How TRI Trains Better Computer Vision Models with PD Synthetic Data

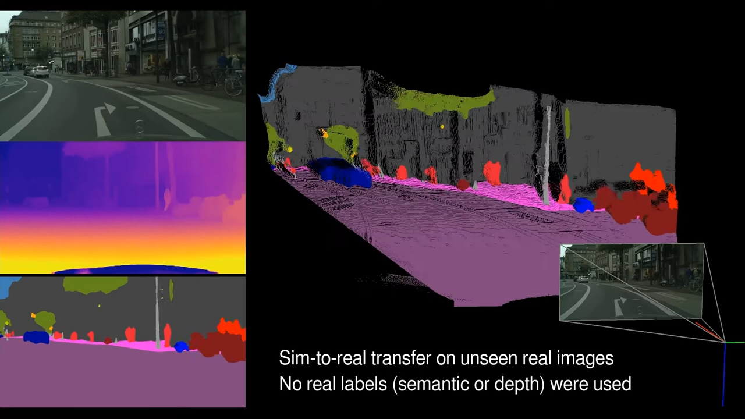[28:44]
And really combining those two during training enables you to learn a unified model that is really good at semantic segmentation in the real world,